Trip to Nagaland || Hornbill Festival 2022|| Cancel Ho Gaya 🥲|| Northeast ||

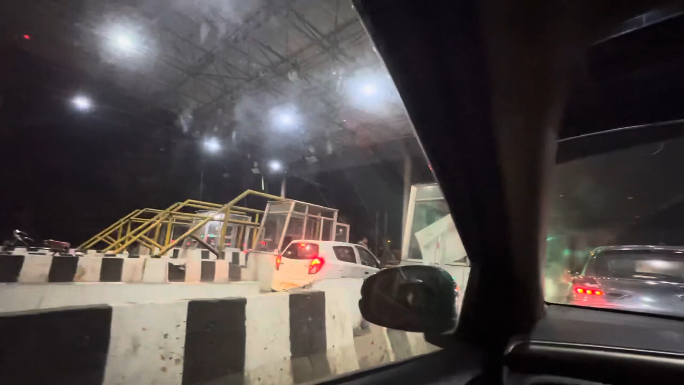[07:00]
इतना टोल गेट बना के रखा है रास्ते में कि आप लोग कुछ, मैं क्या ही बोल रही हूँ।